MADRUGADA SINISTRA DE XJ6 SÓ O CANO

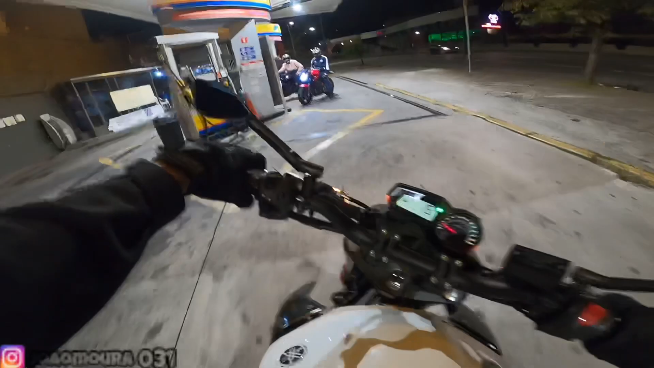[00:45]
Xijoteira, horneteira e mini duque. Tudo enfileirada. Não tá em fila indiana, mas tá enfileirada, né, fio?
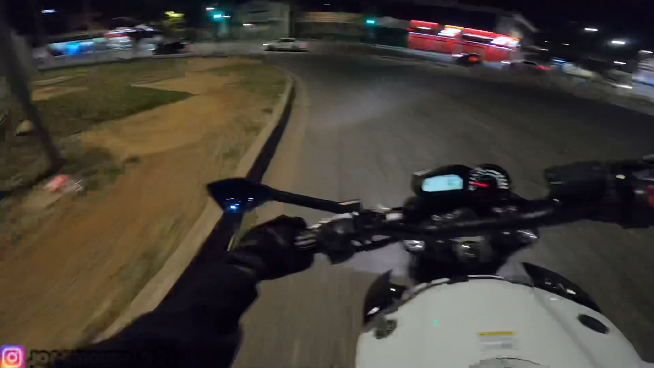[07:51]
Calma aí, tiozinho. Vamos pegar o anel rodoviário, fazer o retorno. Vai, vai, vai, vai, vai, tio, vai, tio. Vai, tio.